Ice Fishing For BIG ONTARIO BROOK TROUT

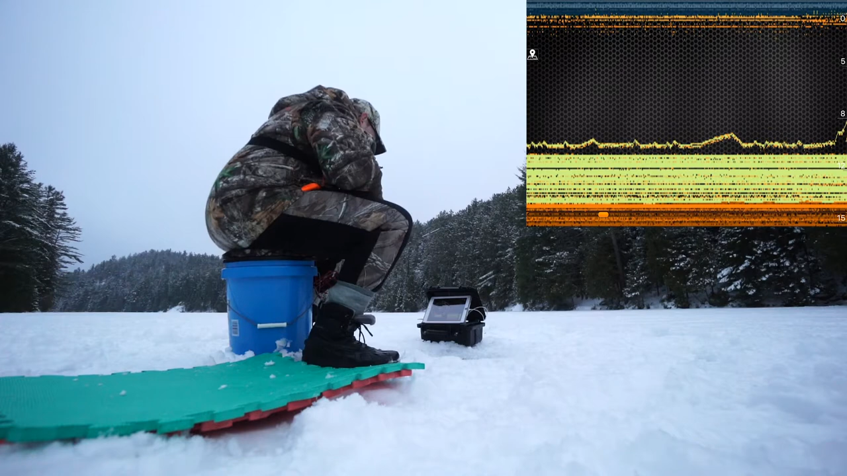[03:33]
Oh. Oh. Oh my god. Dude. Got a mark. Got a fish. Fish on? Yep. Oh yeah. Big one dude. That's pretty good man. That's a good one.
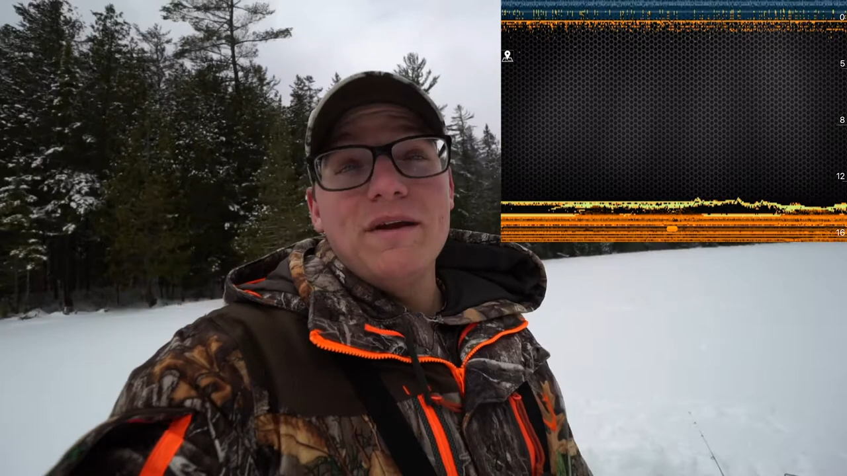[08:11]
But he didn't commit. I played him a bit and he just kept chasing me up and down and then he just disappeared. So I was in about 14 feet of water, 14 and a half feet and I'm not getting many marks. So I'm going to go back to with the boys. They're off a tree there and we might switch over to the other lake and try for some rainbows.